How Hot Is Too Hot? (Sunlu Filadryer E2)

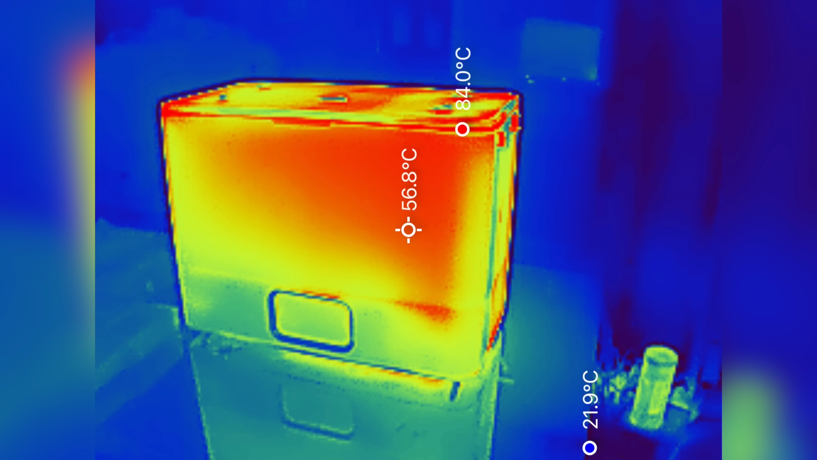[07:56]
On screen: spot 56.8°C, max 84.0°C, min 21.9°C
I started by checking the warped corners and could clearly see that heat was leaving through these openings.
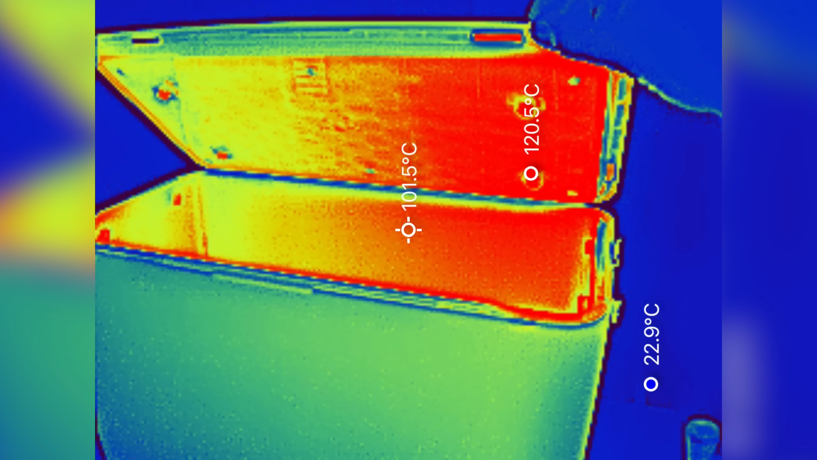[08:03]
On screen: spot 101.5°C, max 120.5°C, min 22.9°C
Then when I checked inside, I found that where the PTC heater was, the temperature read up to 170 Celsius.
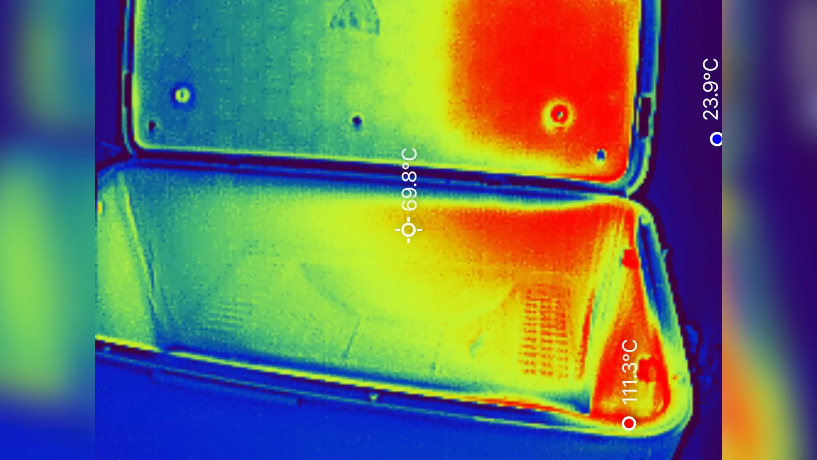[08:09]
On screen: spot 69.8°C, max 111.3°C, min 23.9°C
While the thermal camera doesn't show me the air temperature,
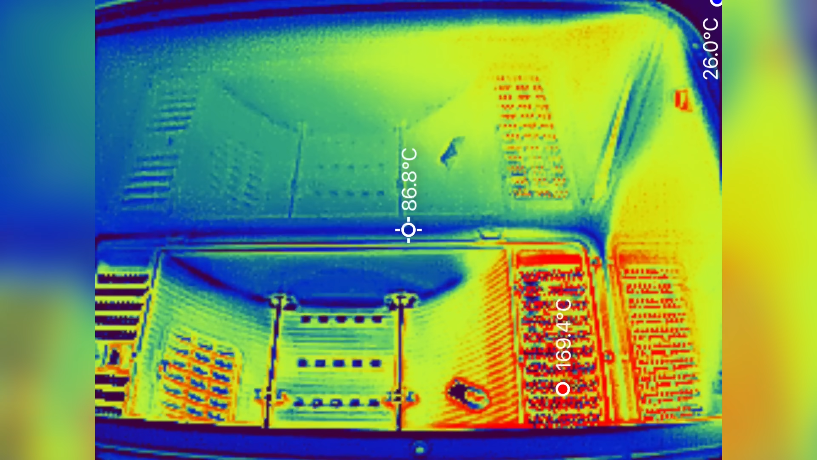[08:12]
On screen: spot 86.8°C
and I imagine directly on the PTC heater is going to be the warmest spot,